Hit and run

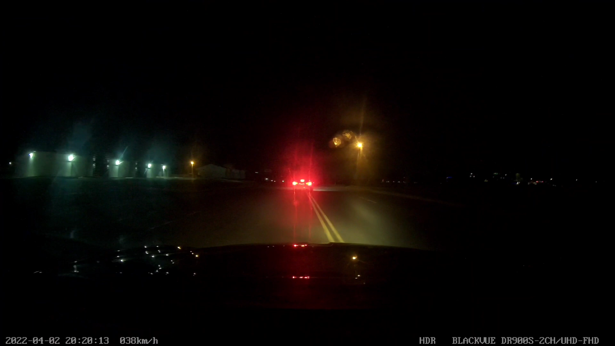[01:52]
Yeah. Can you stay in the line with me? He's pulling over now. Okay. Are you northbound or southbound? We just got off of exit scene. Okay. Are you northbound or southbound? Southbound. Okay. What's the tag number? I can't see it, man. What kind of vehicle? Yo, the cops are on the way, man. The cops are on the way. Did I hit you back? Yeah, you hit me.
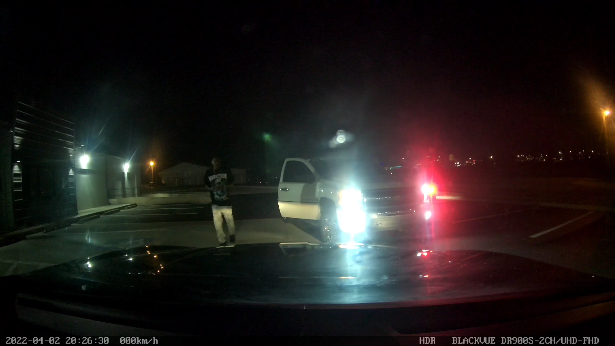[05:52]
What's up, man? You like the police? Wait, bro, like 2 minutes out. Where'd she hit you? Where'd she hit you at?